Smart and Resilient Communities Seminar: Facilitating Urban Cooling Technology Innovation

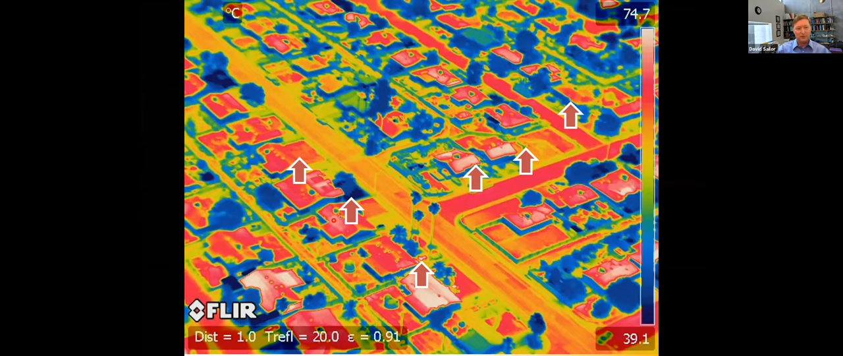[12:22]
On screen: scale top 74.7°C, scale bottom 39.1°C
And so, we're interested in a wide range of aspects of this thermal challenge in cities, from both surface temperatures to air temperatures and the environments that we live in.
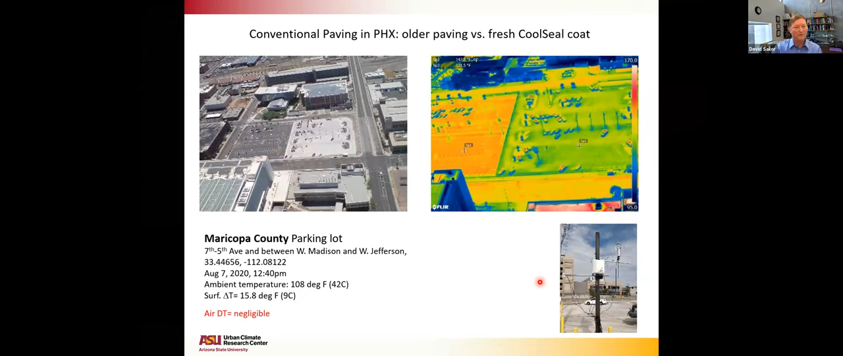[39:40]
going to have a larger magnitude signal near the surface and it starts to diffuse as you go away from the surface. This is just a picture of that same instrument in the parking lot.
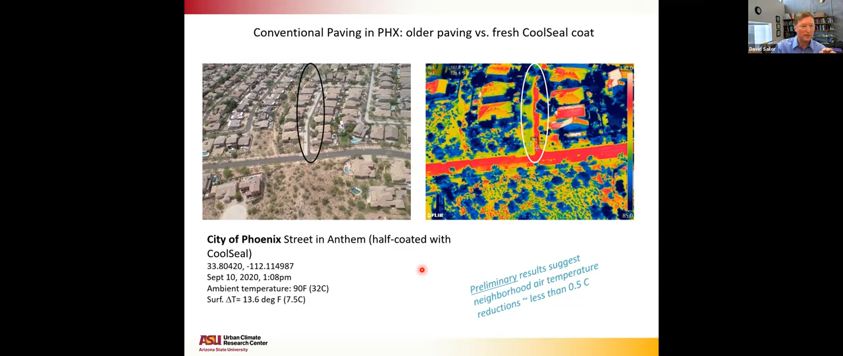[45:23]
seal street and in fact the true comparison should be between a new cool seal street and a new dark seal street because that's exactly the option that you have at the time of resealing and so this last set of pictures here shows this